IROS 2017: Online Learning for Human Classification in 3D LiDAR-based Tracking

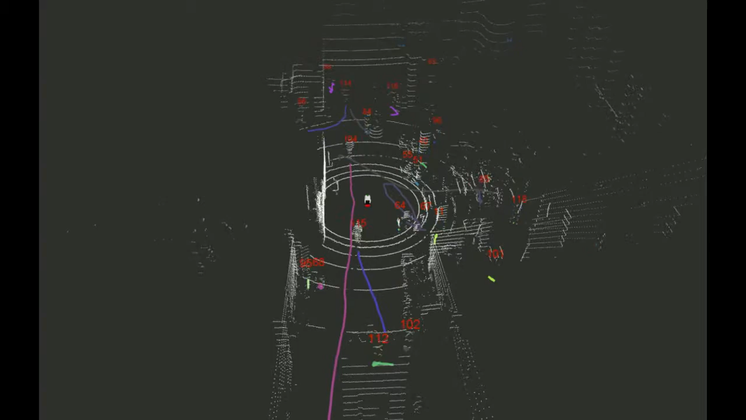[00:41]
The system learns iteratively by retraining a classifier online with the samples collected by the robot over time. A novel aspect of our approach is that errors in training data can be corrected using the information provided by the 3D lead R based tracking. In order to do this, an efficient 3D cluster detector of potential human targets has been implemented.
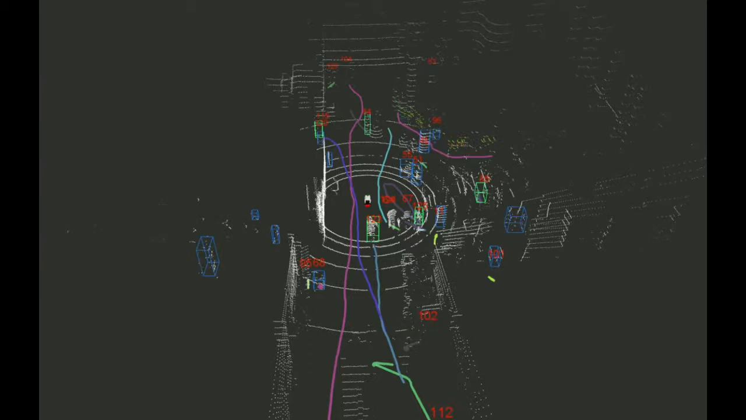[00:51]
In this video,
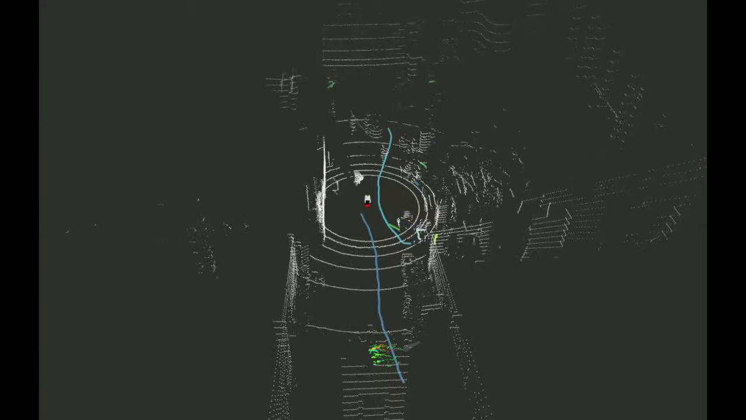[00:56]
the 3D lead R scans are represented by white point clouds, while the learned samples are represented with colored points.
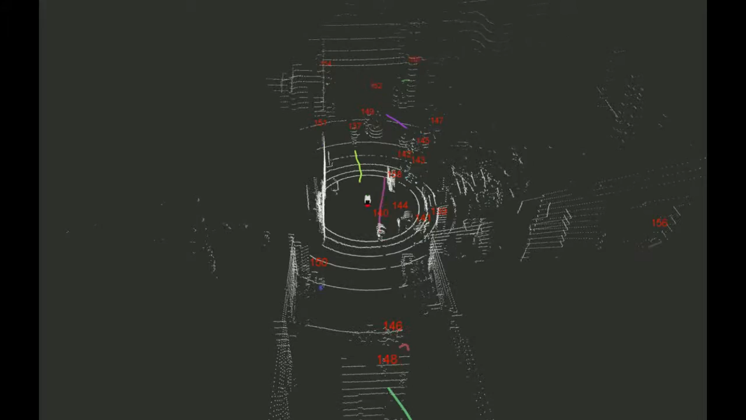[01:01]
The detected clusters are enclosed in blue bounding boxes, while recognized people are enclosed in green bounding boxes.